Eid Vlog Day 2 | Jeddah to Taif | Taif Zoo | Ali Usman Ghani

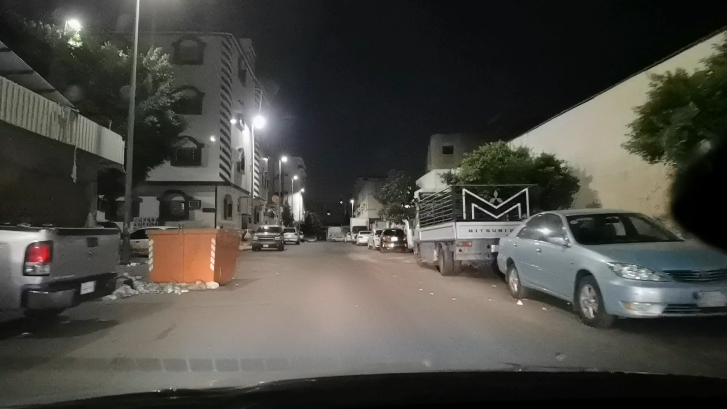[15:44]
अल्लाह का नाम लेके निकलते हैं। बिस्मिल्लाह। पता नहीं हम लोग कहाँ कहाँ से हमें ये बीबी लेके आ रही है।
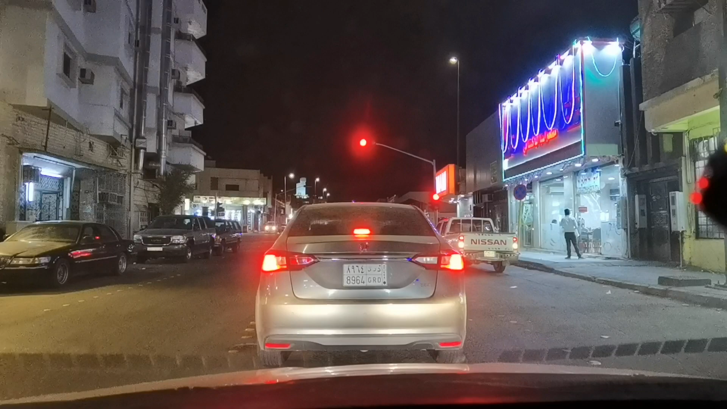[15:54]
एक पाकिस्तानी होटल भी है, सन्नाटा है भाई ताइफ में भी इस टाइम, लेकिन टेम्परेचर जो है इस वक्त प्लेजेंट हो गया,
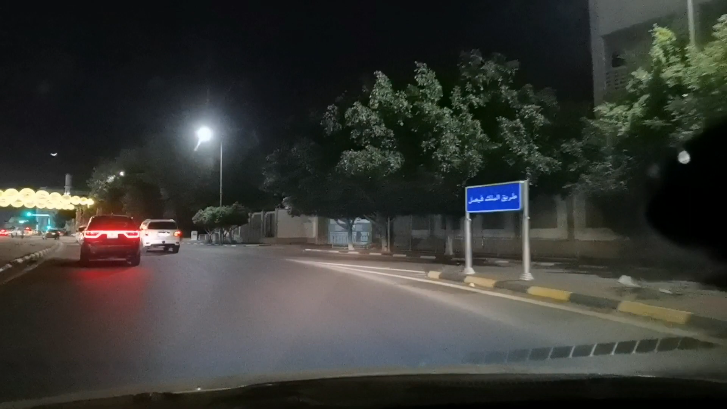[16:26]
लो भाई बड़ा बेहतरीन व्यू आ गया है ताइफ का।
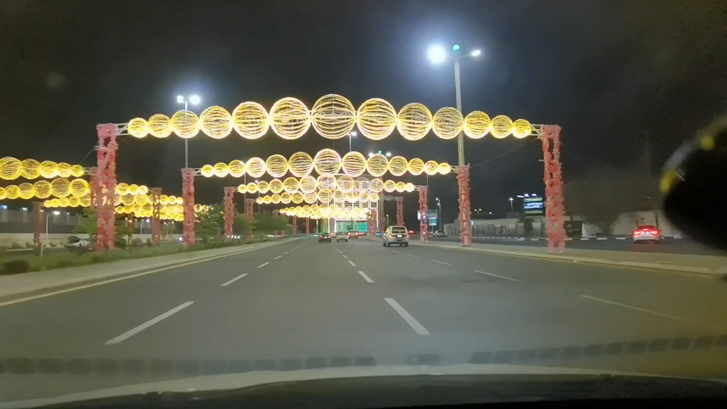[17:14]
क्या बात भाई, चेक पॉइंट आ गया।
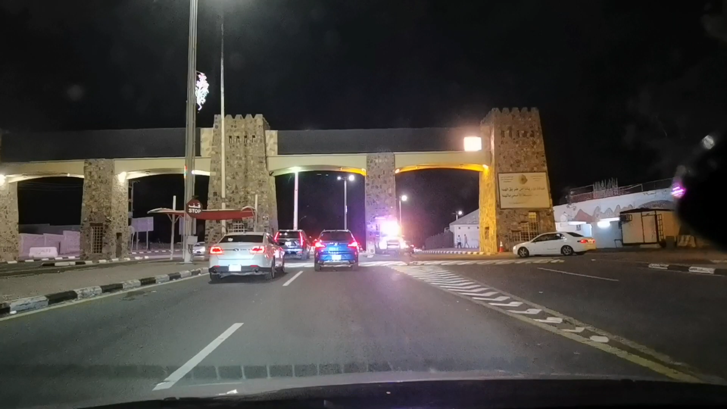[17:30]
यहाँ से मैंने ताइफ की हदूद एंड हो रही है, ये क्या वाला लो चेक पॉइंट है।
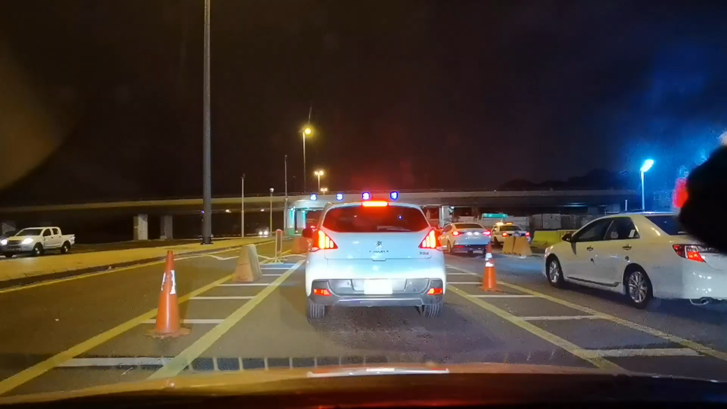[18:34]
लो जी मक्का का चेक पॉइंट आ गया, पहले हम लोग ताइफ वाला निकाला है चेक पॉइंट, अभी ये मक्का एंट्री का चेक पॉइंट आ गया। अच्छा जी
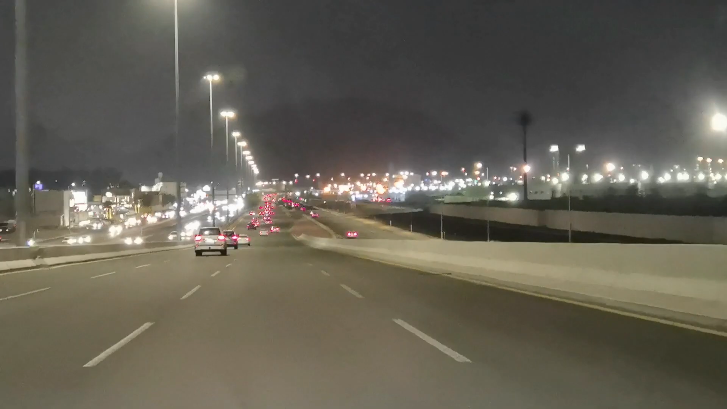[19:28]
अभी हमारे बिल्कुल सामने है क्लॉक टावर और हम लोगों ने यहाँ से हो जाना है राइट जद्दा की तरफ। चलो भाई चलो जद्दा चलो।